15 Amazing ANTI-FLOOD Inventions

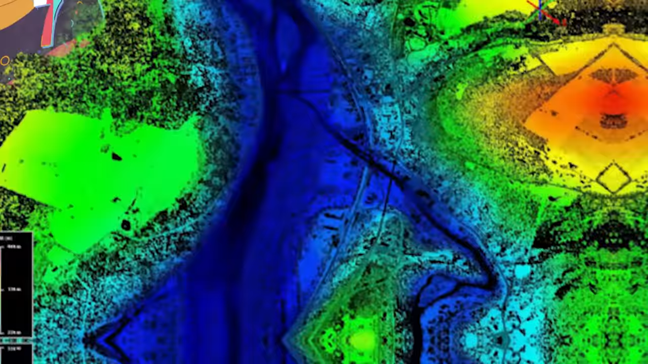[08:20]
Number 7, LIDAR. Because of the monsoon season every year,
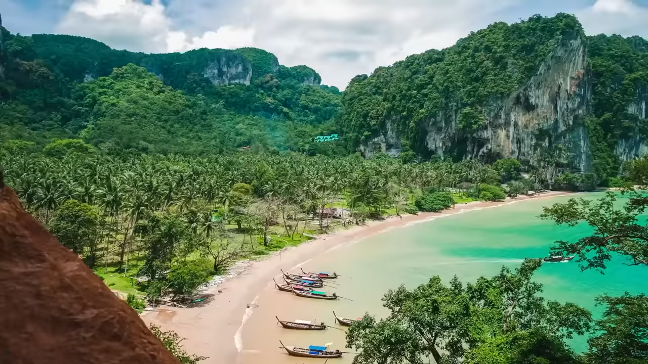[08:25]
Southeast Asia is no stranger to horrendous flooding. But Bangkok, Thailand has been implementing a mapping system, LIDAR, to help mitigate the waters. LIDAR helps develop elevation plots
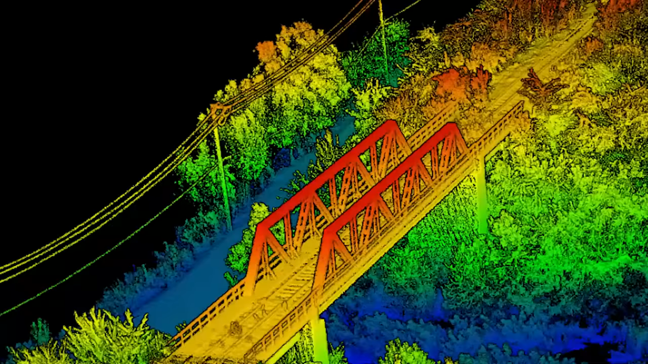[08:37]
and models to understand where the majority of resources need to go for flood prevention.
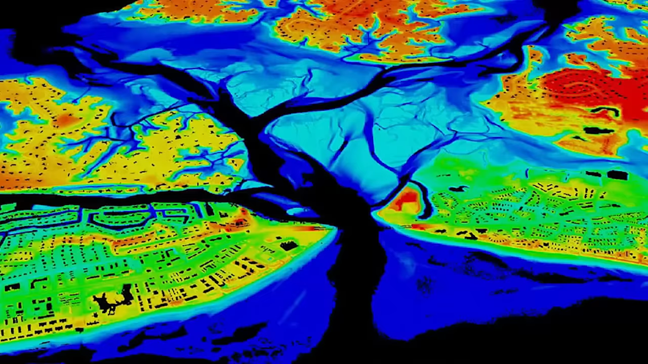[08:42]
LIDAR is short for light detection and ranging, and builds a 3D topographical map for engineers and city planners. But they also pair LIDAR up with some unmanned aerial